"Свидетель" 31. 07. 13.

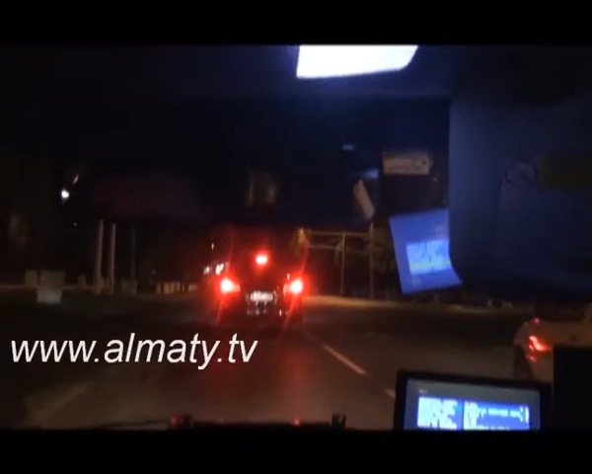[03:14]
Вот здесь машина, здесь задержать надо ее. Вангрузе черный 001. Какой? Задержать машину удалось на пересечении проспектора Эмбека с улицей Неоросбай-Батыра.
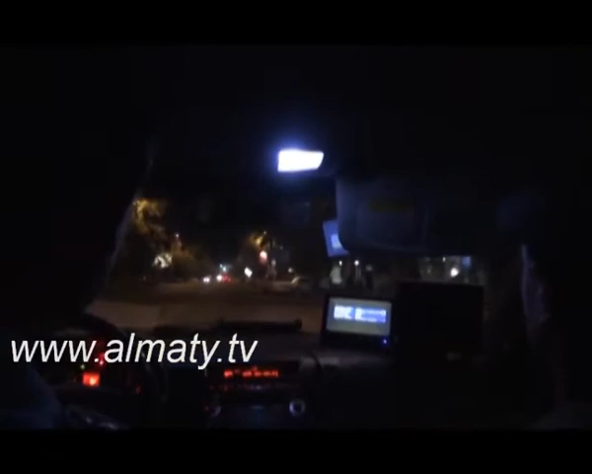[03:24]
Однако, как выяснилось, это не тот автомобиль.